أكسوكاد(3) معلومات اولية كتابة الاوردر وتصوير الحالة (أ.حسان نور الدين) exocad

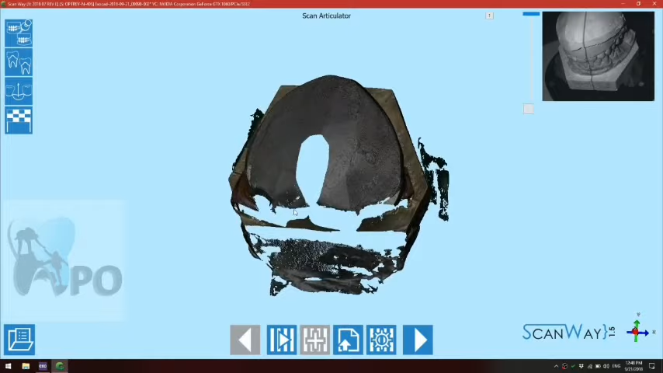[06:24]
طيب صور هاي الصوره، رح نيجي نقلبها كافيه فيها نقاط كفايه لحتى يلقط يتعرف على الفك العلوي
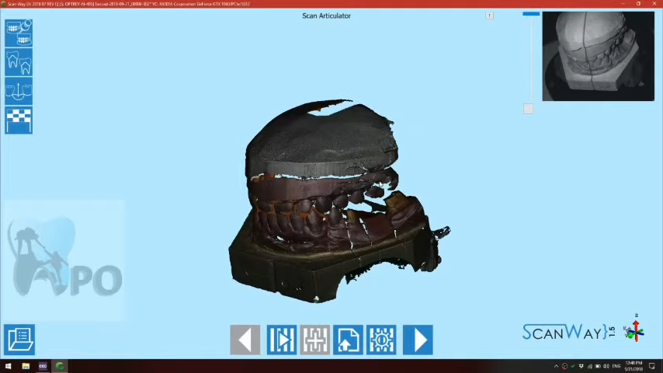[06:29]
والفك السفلي، بتوقع كافيه هاي، اكثر من كافيه بالنسبه لمطبق.
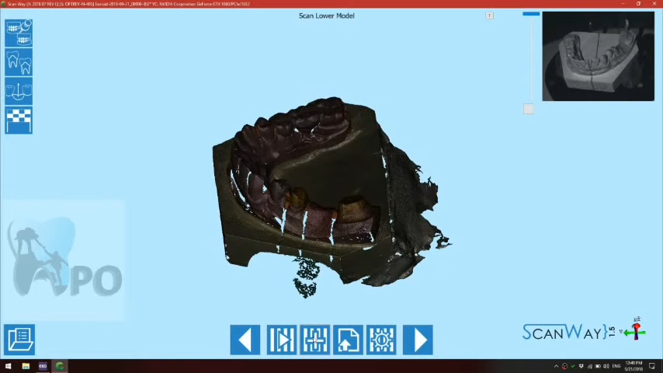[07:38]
راح آخذ وضعية اللي بدي إياها.
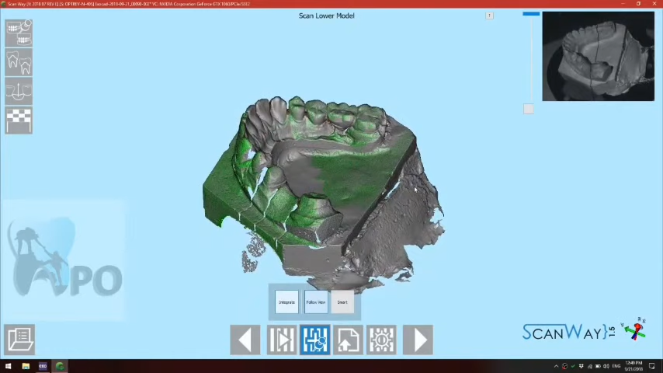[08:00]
هون في أنيمانة طالعة ولو ما بدي إياها بس رح صورها. رح أعمل شيء اسمه انتجريت اللي هو صور إضافية عن الأساسية.
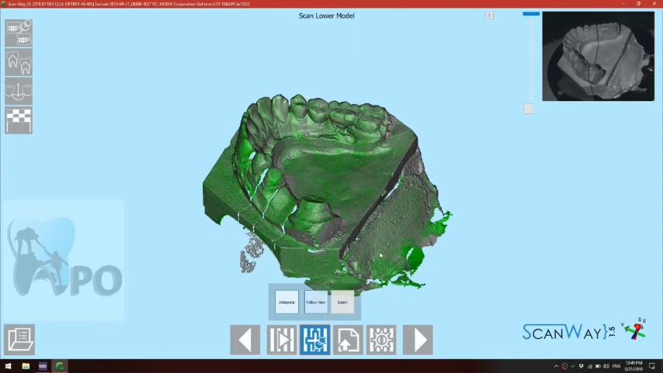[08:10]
هاي زاوية كمان صورها، بدي أحسن هون شوي مع إنه ما مهمين. هلا أنا صارت الصورة أكثر من كافية.
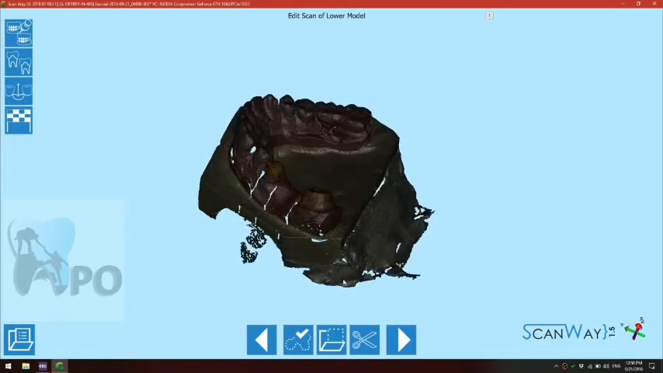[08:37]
انا ما رح قص كل شيء وخلي بس المنطقه بدي اشتغل فيها.
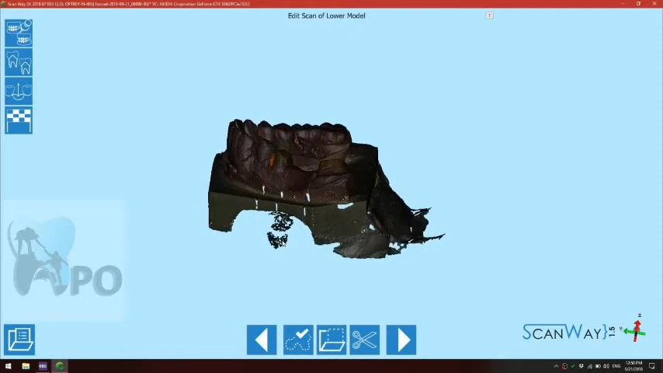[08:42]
هي الصوره اللي هلا بدي اخذها انا بدي اعمل عليها تطابق مع المطبق، لذلك انا رح اجي اعلم بس هالمناطق اللي ما بدي اياها اللي ما أنا مهمه.
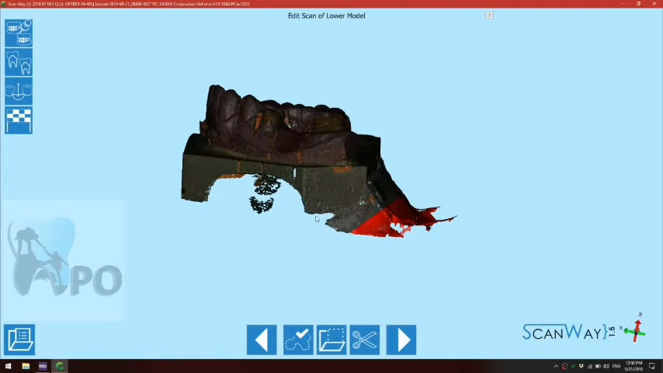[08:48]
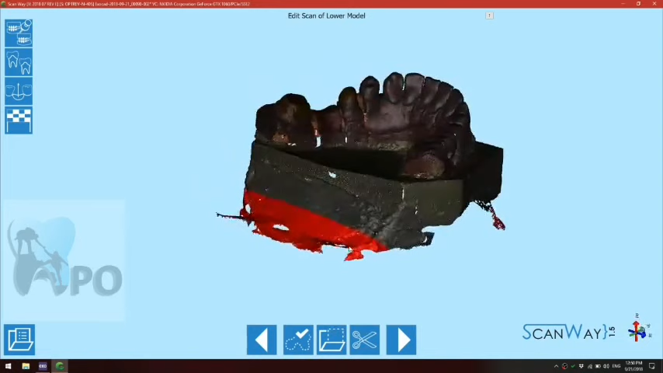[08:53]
ما بقصقص كثير لانه بدي مناطق علام، مناطق يرجع على يطبق عليها.
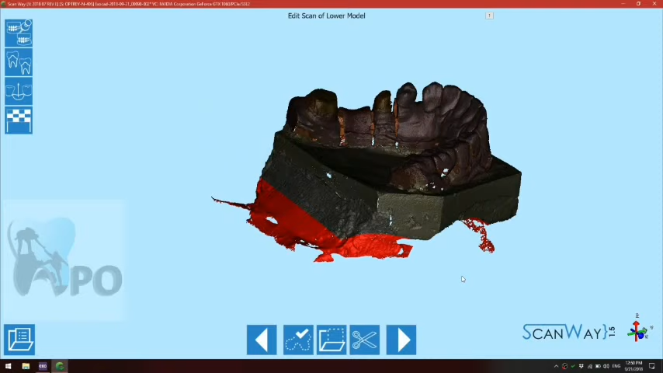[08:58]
وهي ديليت. في عده طرق للقص، انا اخترت طريقه سريعه وبسيطه.
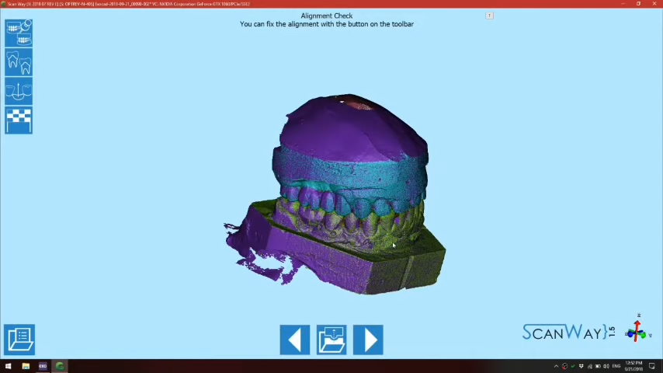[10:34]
الصور اللي اخذناها مع الارتكوليتر، طابقهم طلعت الصور اللي شلون راكبين صور على بعضهم.
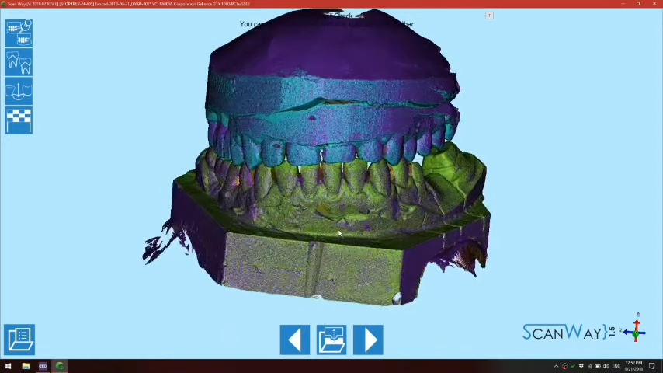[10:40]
وهي العضه يعني اول شيء صور الفكين، علاقه الفكين، بعدين صور كل فك لحاله وركبه على المطبق.
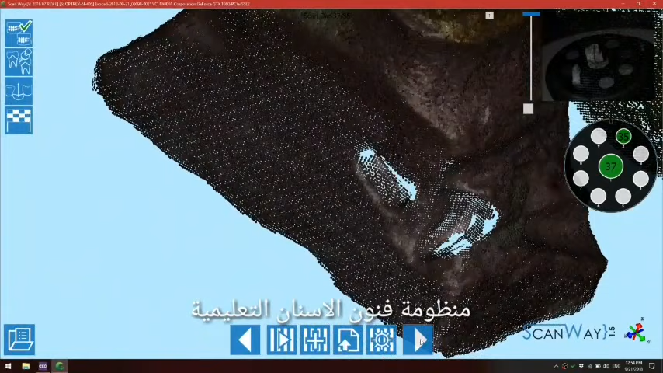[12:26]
هلا في فكره راح اعمل نيكس، راح اقص الزوايد اللي هنين هون ما لنا شغف فيهم،
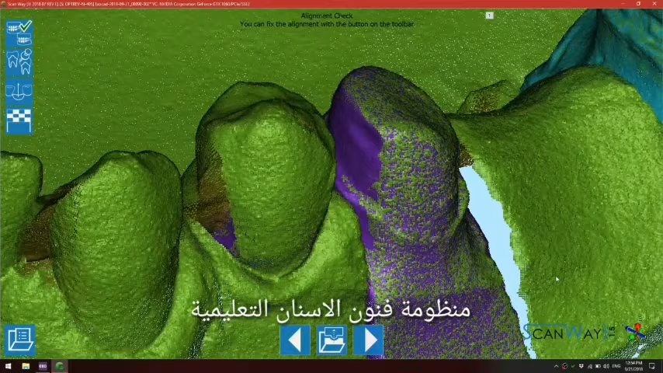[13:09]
نحن راح اعمل زوم انه وكبر كبر كبر، نحن عم نتعامل مع نقط،
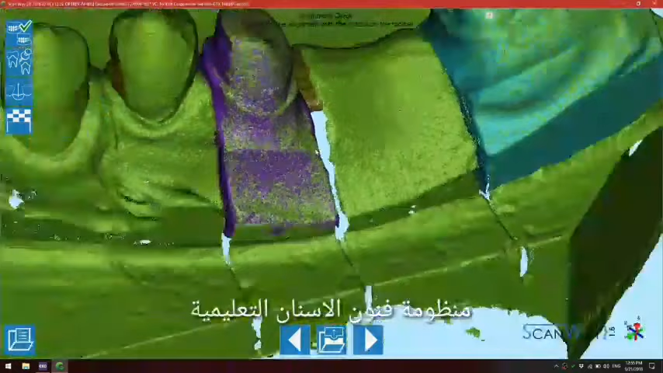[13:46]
لحد الان انا عم اتعامل مع نقط،
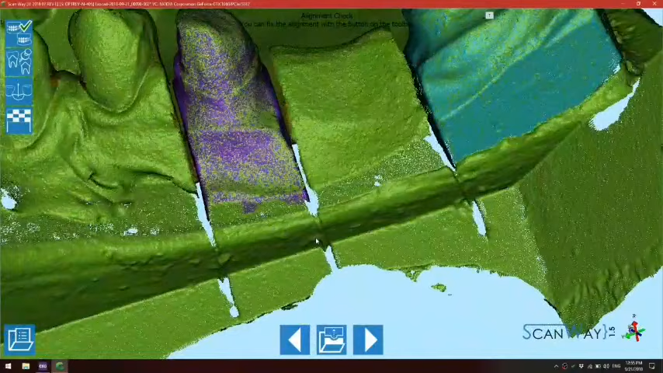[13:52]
شوفوا لما عم بعمل زوم، طبعا كل ما كان النقط كثافتها عاليه مثل ما انكم شايفين، كل ما كان دقه اعلى.
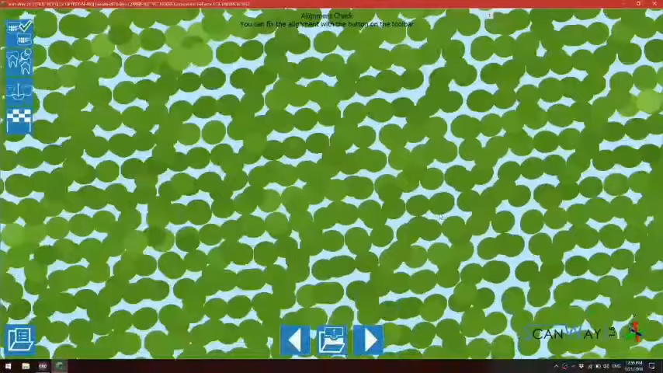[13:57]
في احيانا مثلا في عندنا يعني مثلا هون الصوره اخف من
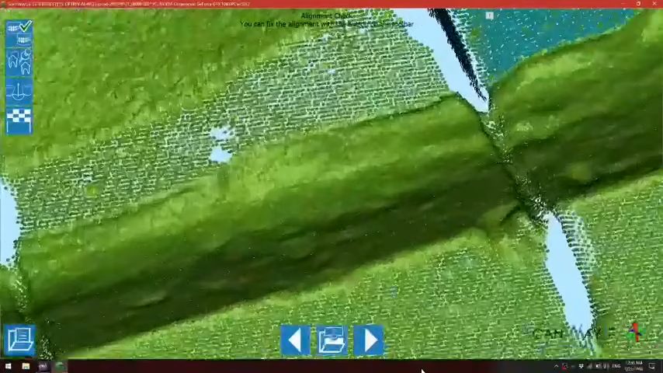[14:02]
هون، هون الصورة أقوى من هون، هون الصورة ضعيفة شوي، بس أنا هي أني ما بتهمني، يعني ما أنا مو هون عملي، أنا عملي بهالمنطقة.
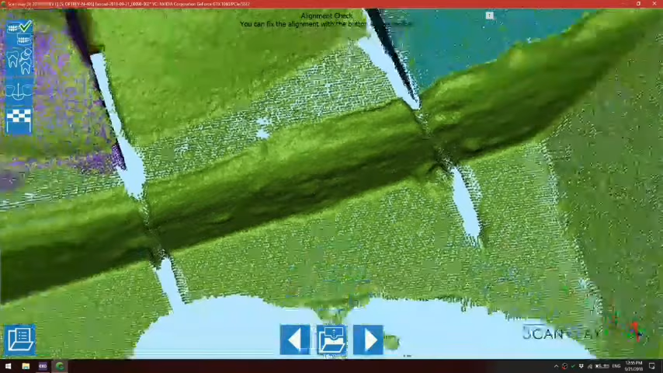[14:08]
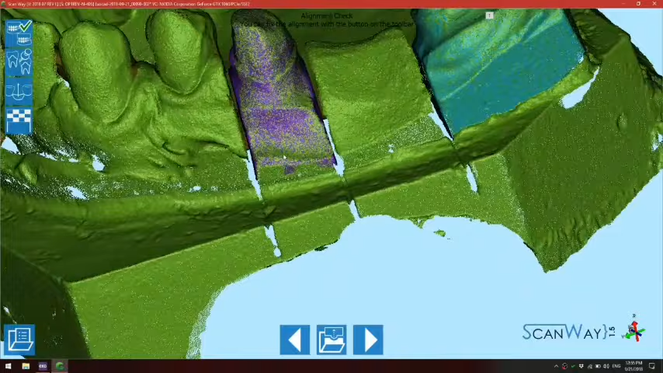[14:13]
هون إذا تفرجوا هلا لاحظوا الفرق ما بين هون اللون النهدي قديش الكثافة فيه، واللون هذا قديش وسيع.